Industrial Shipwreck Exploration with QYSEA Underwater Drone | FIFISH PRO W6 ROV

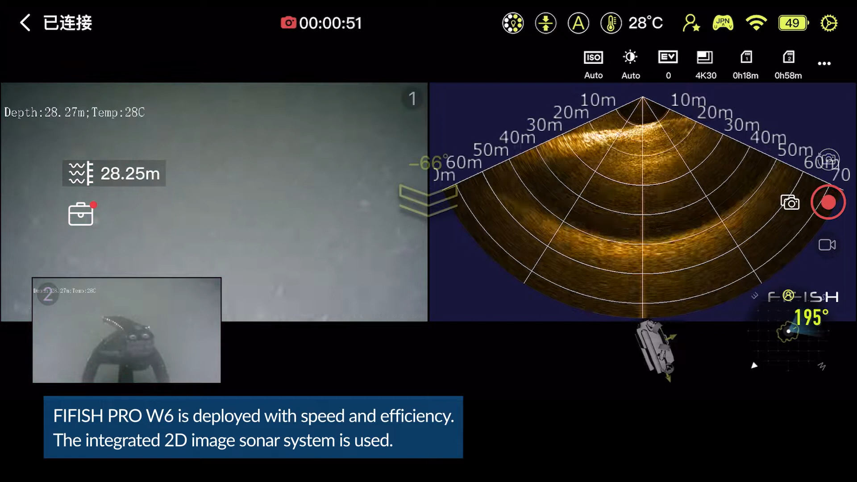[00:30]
On screen: water 28°C
The integrated 2D image sonar system is used.
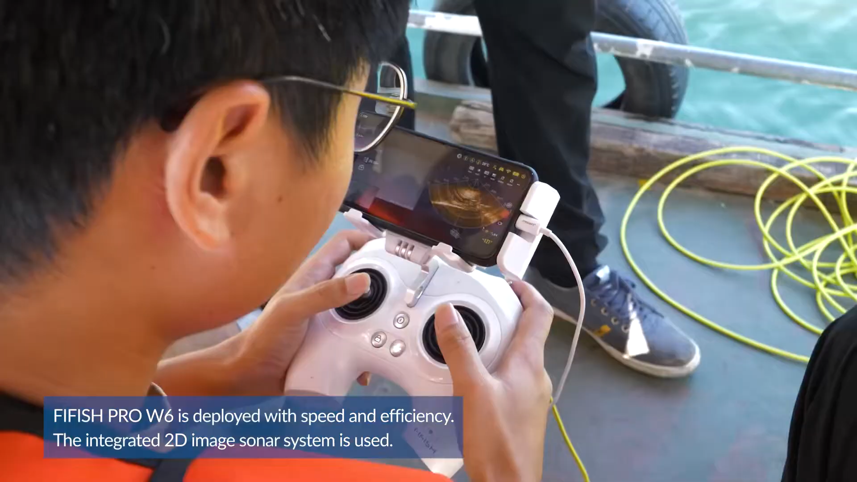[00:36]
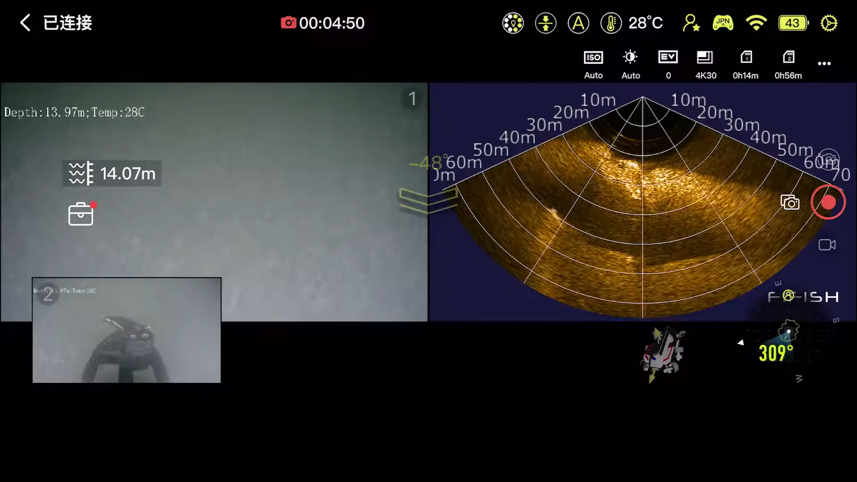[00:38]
On screen: water 28°C
Suspected shipwreck images found on sonar image scans.
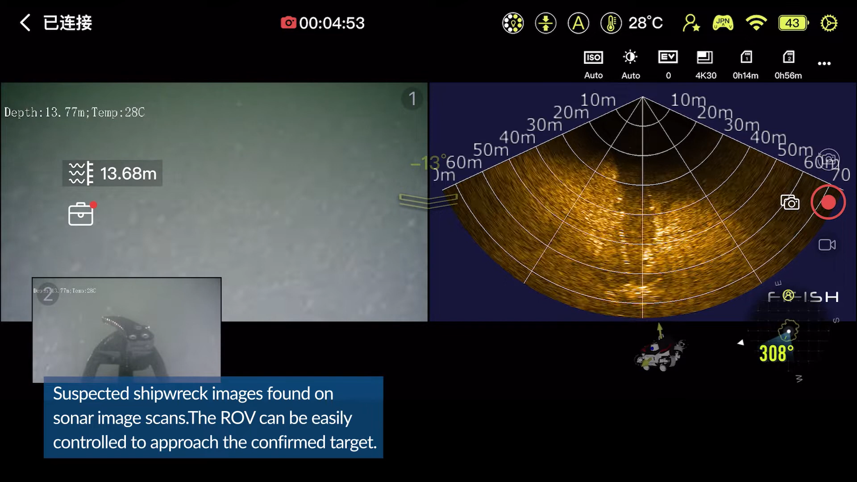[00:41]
On screen: water 28°C
The ROV can be easily controlled to approach the confirmed target.